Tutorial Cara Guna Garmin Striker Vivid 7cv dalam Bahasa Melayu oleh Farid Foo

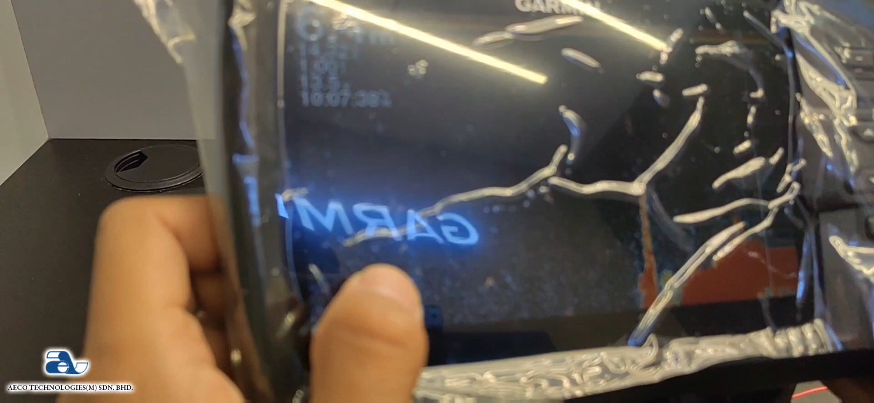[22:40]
Yang macam lengkel-lengkel udang ni. Okay. Yang macam lengkel-lengkel udang ni adalah ikan.
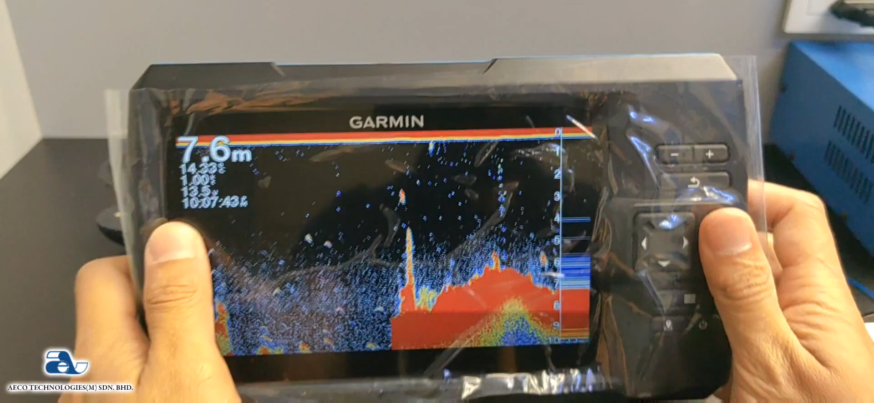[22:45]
On screen: depth 7.6 m
So kalau korang masih baru lagi menggunakan fish finder ataupun korang malas nak baca fish ash ni.
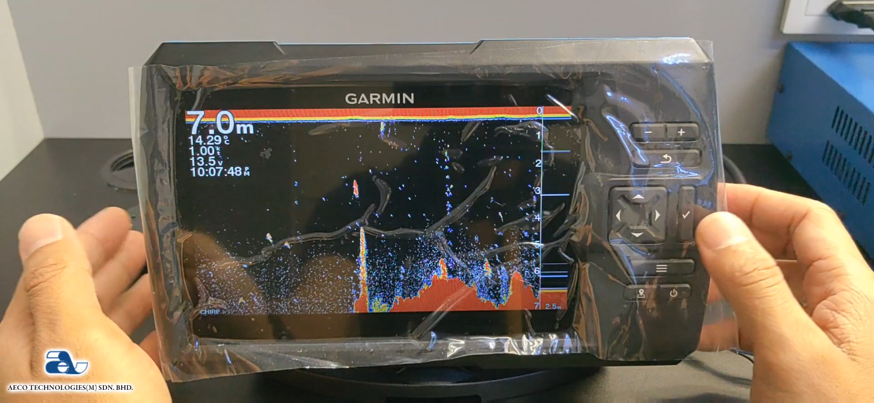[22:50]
On screen: depth 7.0 m
Korang boleh tukarkan ash ikan ni menjadi simbol ikan. Okay. So dia akan keluar gambar ikan.
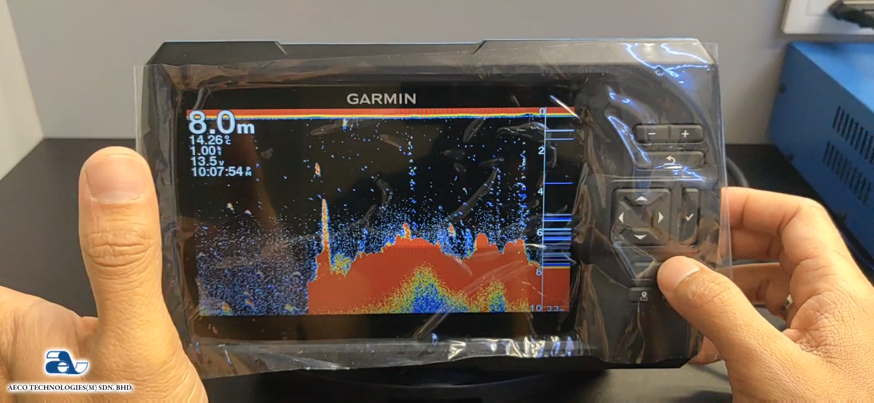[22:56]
On screen: depth 8.0 m
So kalau korang nak tukar korang boleh tekan butang garis-garis ni. Okay.
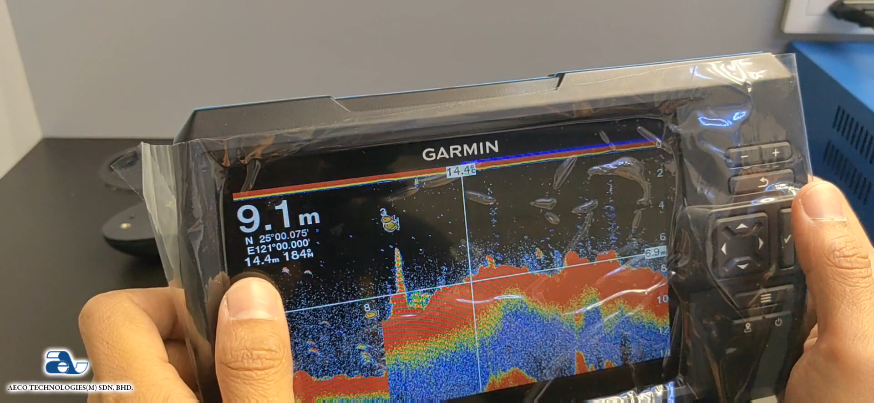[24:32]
Bila kau dah tukarkan dia kepada simbol ikan ikan akan
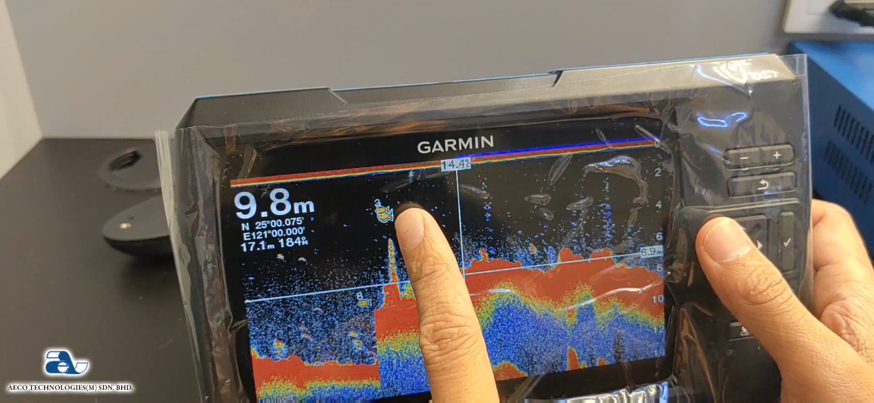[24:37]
start tunjuk dalam bentuk logo.
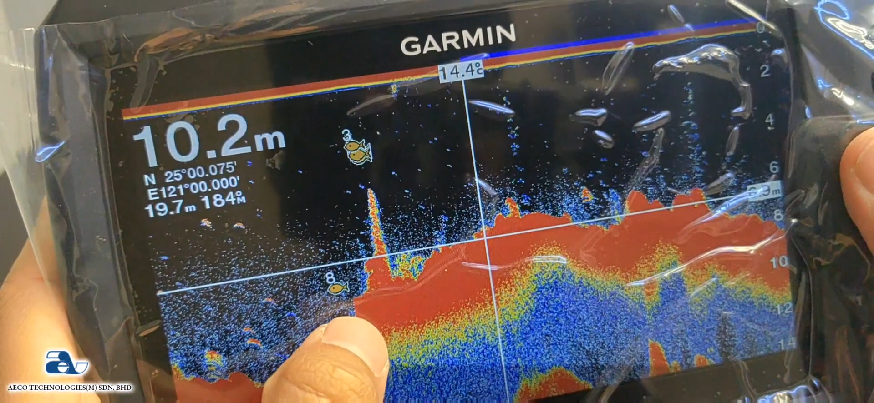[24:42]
On screen: depth 10.2 m
Kalau kau boleh nampak ikan tu ada nombor lapan maknanya dia lapan meter daripada paras atas ke bawah air. So ni betul-betul lapan lah. Jadi lapan meter. So ikan ni ada nombor tiga.
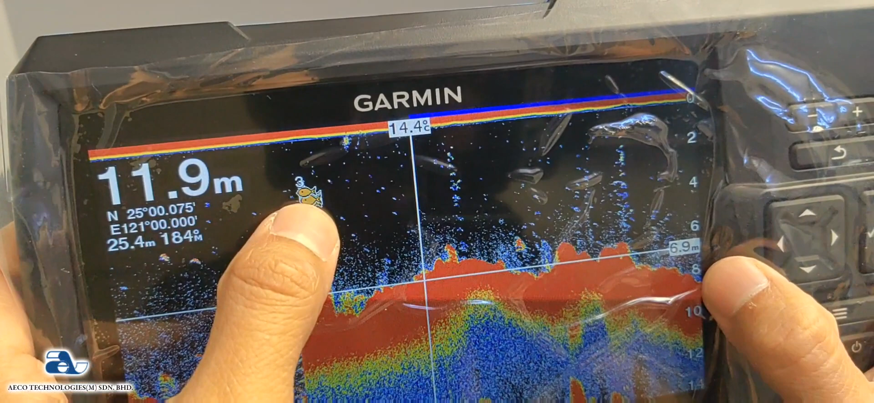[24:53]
On screen: depth 11.9 m
Okay. So dia tiga meter daripada atas permukaan air ke bawah. So kau boleh tengok ada logo ikan tu. Ada kecik sedang. Kecik besar macam tu kan.
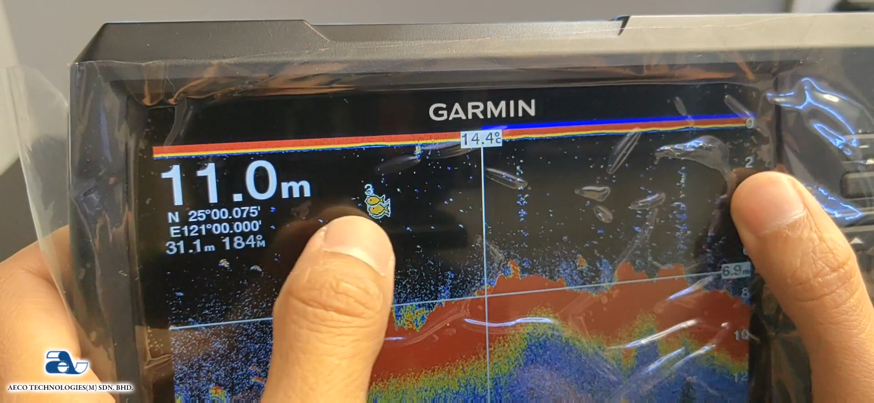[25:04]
On screen: depth 11.0 m, water 14.4°C
Kalau kecik ikan tu kecik lah. Kalau besar ikan tu besar. Kalau ikan tu besar dia akan lagi besar logo ni.
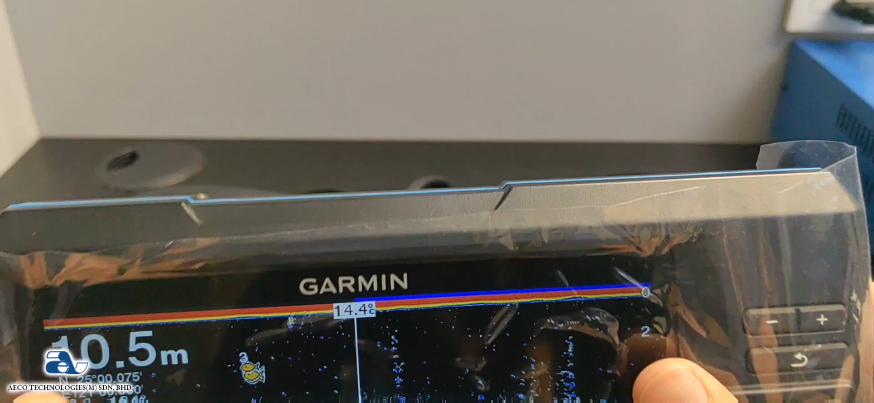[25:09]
All right. So yang tu untuk buka simbol ikan.
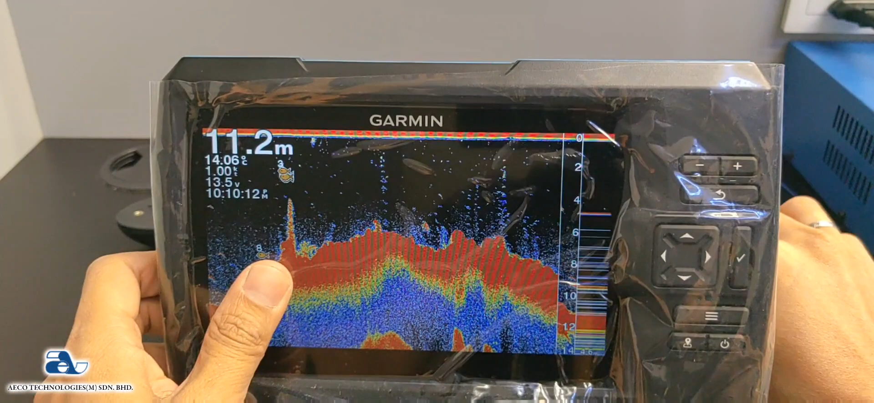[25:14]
On screen: depth 11.2 m
So kalau korang perasan kat atas ni ada noise surface. Ada orang dia tak suka tau.
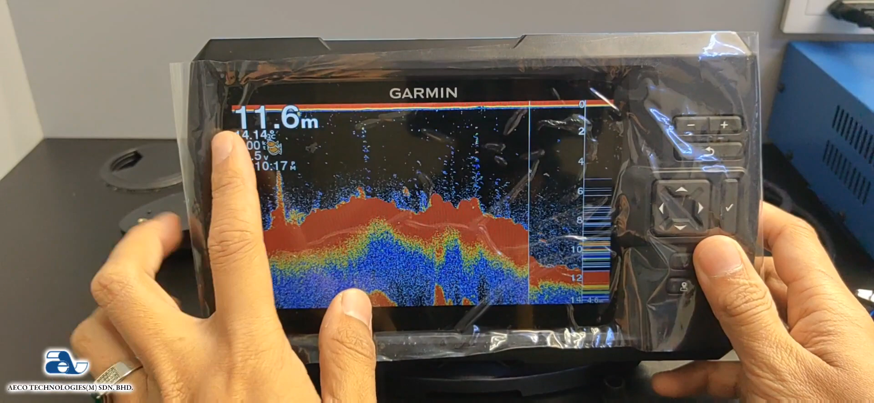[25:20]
On screen: depth 11.6 m
Ada gangguan noise surface ni. Ataupun kalau korang pasang peran dusan korang tu dekat dalam taku empan. So terbanyakkan customer tu dia guna dia pasang peran dusan dekat dalam taku empan. So dia akan ada noise surface yang sangat tebal lah. Okay. Sebab kita dah pasang dalam taku empan. kalau korang nak buang interference ni. Kalau korang nak buang interference ni.
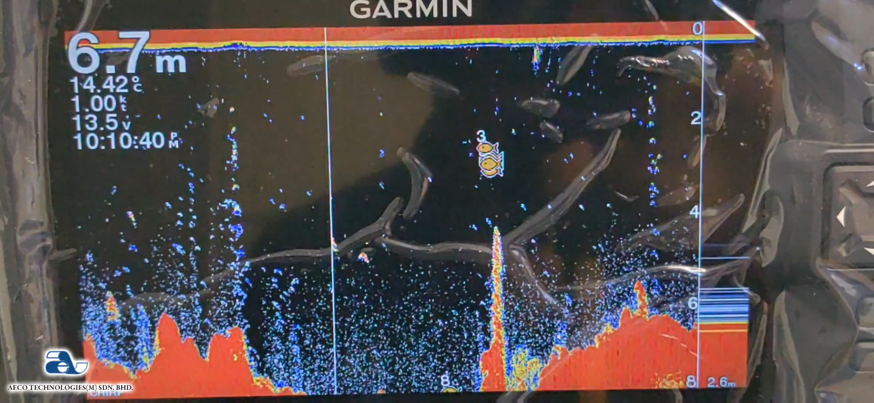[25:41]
On screen: depth 6.7 m, water 14.42°C
Okay. Korang boleh pergilah dekat butang garis-garis ni.